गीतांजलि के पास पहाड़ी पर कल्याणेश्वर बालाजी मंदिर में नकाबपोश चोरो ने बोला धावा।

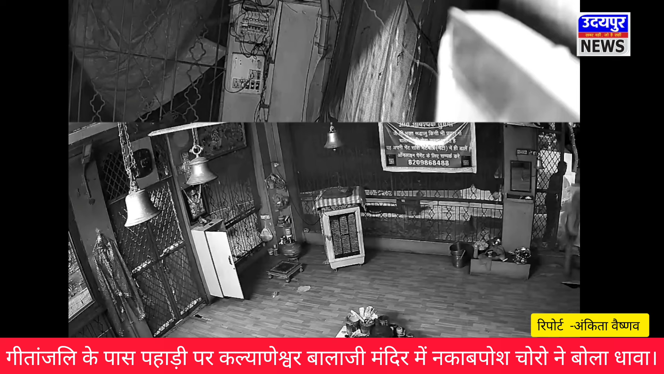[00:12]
चोरों ने मंदिर के ताले तोड़ कर अंदर रखी दान पिटी के ताले तोड़े जिसमें नकदी चुराने के साथ ही बाला जी के चांदी के छटर, मुकुट और हार पर भी हाथ साफ कर दिया।